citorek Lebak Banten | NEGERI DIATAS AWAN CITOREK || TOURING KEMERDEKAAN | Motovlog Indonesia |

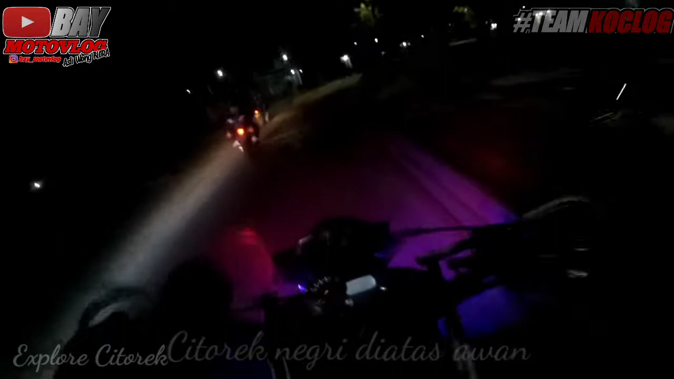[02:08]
Ini bareng tim Kuclok ya, dari Mas Dikepo Channel,
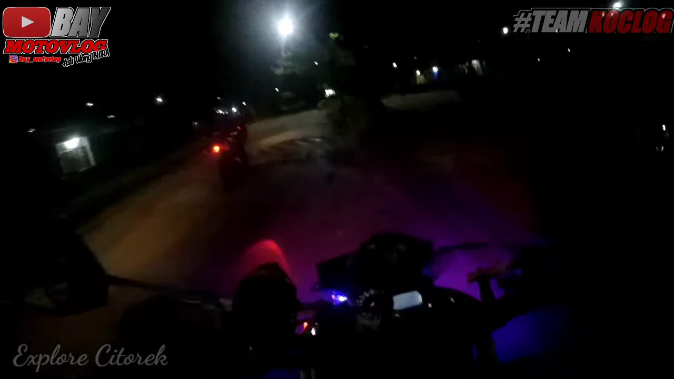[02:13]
Mas Budi 024 MV ya, sama Mas Gelopa Channel ya. Jalurnya ekstrim ya guys ya.
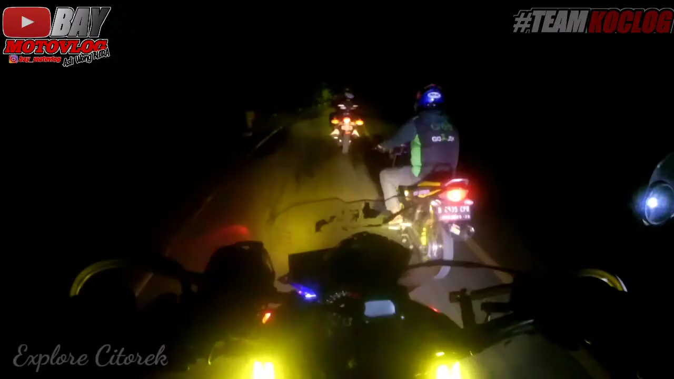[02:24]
Jadi naik yo, belok mantap lah. Terus dia turun gitu ya. Tetap hati-hati ya guys ya kalau lewat jalur sini. Jalur Jasinga Cilehung. Cilehung apa-apa tadi ya? Lupa saya guys. Pokoknya tetap berhati-hati ya kalau lewat sini malam ya.
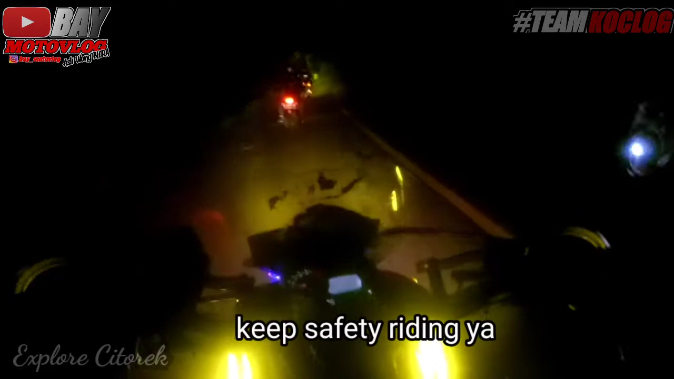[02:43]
Siang juga ya, begitu sebaliknya lah. Pokoknya hati-hati guys, soalnya itu nikung-nikung gitu ya. Saya juga ngeri guys ini. Cuma kan pasti penyinarannya agak terang ya guys, jadi ya kelihatan lah. Ngeri guys ya.